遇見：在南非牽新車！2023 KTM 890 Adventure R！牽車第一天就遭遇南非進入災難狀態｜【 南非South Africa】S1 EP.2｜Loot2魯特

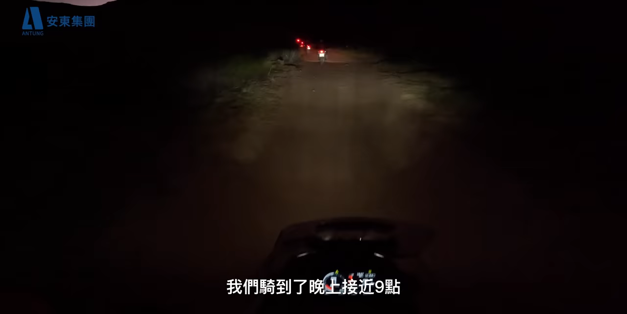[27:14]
天空基本上已经暗得差不多了。而890 Adventure R 大灯的亮度毫无疑问还是非常足够的。